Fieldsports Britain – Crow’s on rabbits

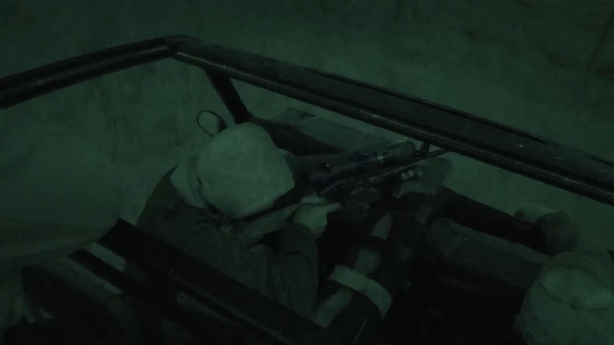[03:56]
Unfortunately for us and our filming, so is the grass.
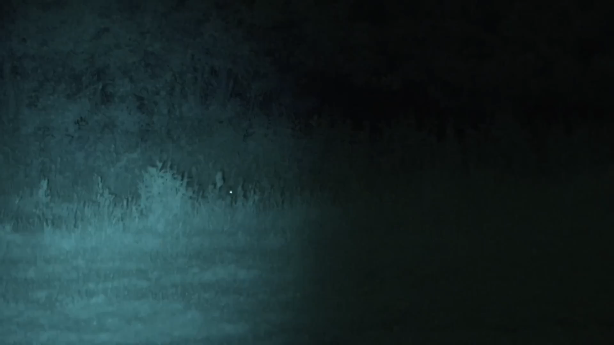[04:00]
The good weather has flushed it up and even though Andy bags a few,
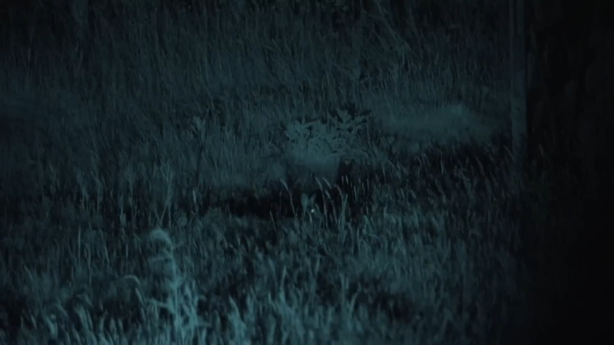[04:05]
it's not the night we'd hoped for.
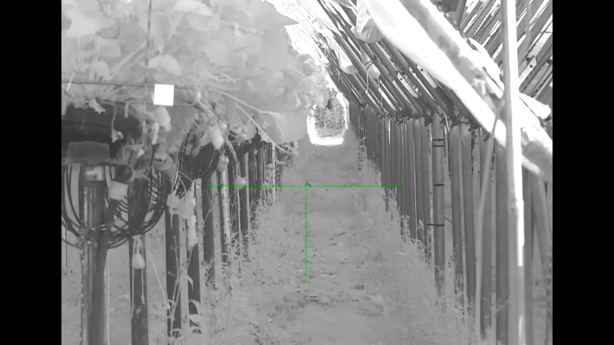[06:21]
Yeah, you've got close range rabbits. A lot of people shoot rabbits at long range, but as you've seen, it's snap shooting here tonight.
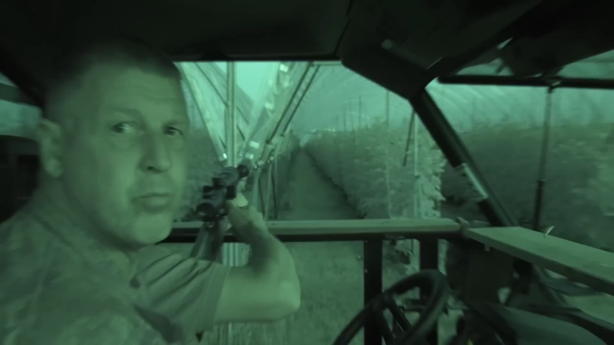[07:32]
These two are clearly enjoying themselves this evening, and even when David has to go to the night vision setting on his camera, the infrared is still super clear in the low light. Clear enough for shots like this.
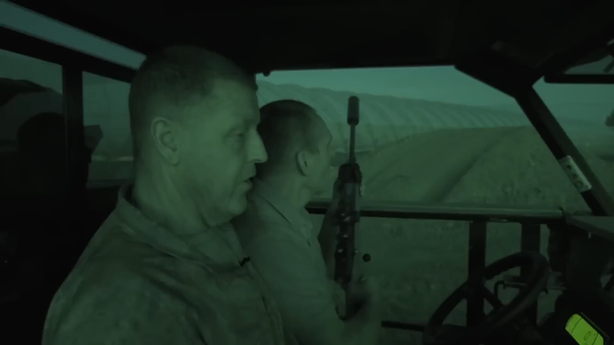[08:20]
He sent me a new IR down. We had an IR and it was a bit too bright. This one we can adjust it. Yeah, we're going to try that in a minute. We're going to keep going around. We're just going to go back along the other end of the strawberries and come back. There seems to be a few in these raspberries, but it wants a little bit more dark so they sit a bit tight. Now we've shot on them a few times. They're a bit jumpy, sir. That's cool. Pretty good. Yeah, sir. Good to go.
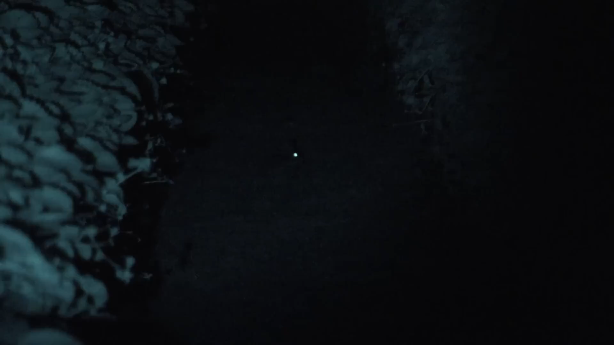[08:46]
When we lose the light completely, things get a bit trickier. David's additional Wicked Light IR overpowers the tube which comes with its own IR unit.
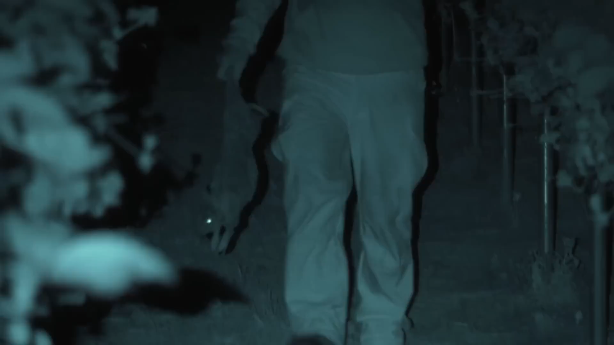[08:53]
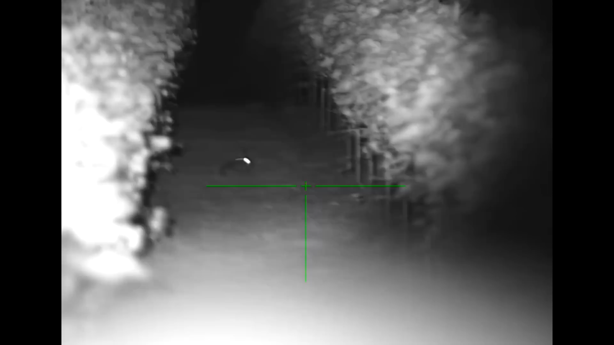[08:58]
We struggle to find a balance where Gary can shoot without glare and David can film through the Panasonic camera.
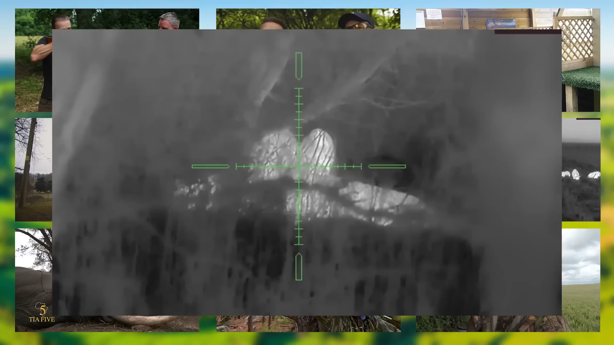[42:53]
On the other side of the world, RJM Hunting Australia is shooting feral pigs on contract using a thermal scope on a moderated .308 rifle.